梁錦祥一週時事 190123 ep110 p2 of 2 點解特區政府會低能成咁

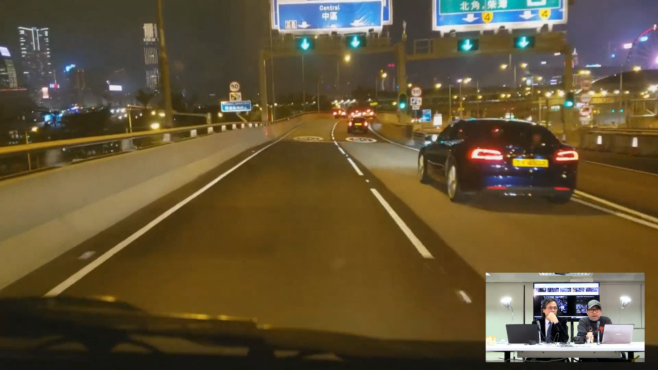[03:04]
咁我唔行啦，咁我就假定我係行去中環嘅。咁好啦，中環。咁即係話，如果我要去中環咧，我會行左邊呢度。咁你都見到摩天輪啦，大家都知道估到咩位，地下都寫住中環兩個字。咁好啦，個問題出現喺依一度咧，就係話，喂，我如果我要去中環嘅，我旁通咗嚟依一啲一邊，係嘛？
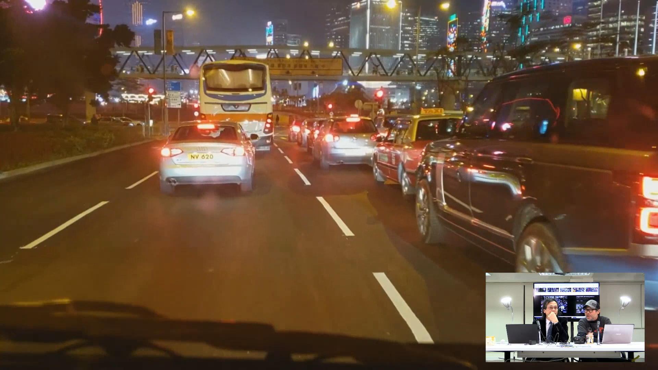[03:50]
未完善㗎呢一條旁通。咁但係我依家就咁 睇，嗱呢度已經塞㗎啦。 正常啦，因為今日跑馬，咁你就留即係你留意翻條路嘅用處點行點兜去中環。你屌你喂，
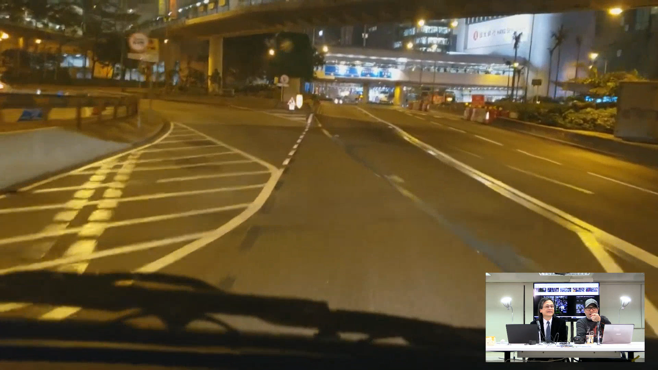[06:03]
即係 我已經向翻灣仔方向啦，依家。 唔知行邊邊？ 我唔知行邊邊。好啦，跟住仲要俾啲電單車佬灰鞋我添。嗱，睇下嗱，嗱咁唔關我事啊，
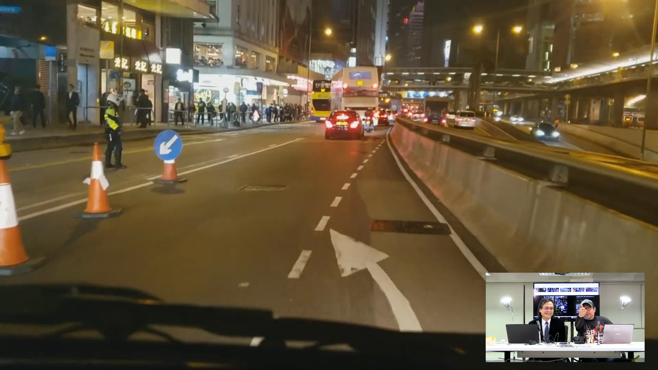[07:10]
咁同埋都講啦，嗱，依家隧道仔啦，係咪？咁就上。再上西九龍走廊就落反方向向灣仔方向就封埋㗎啦。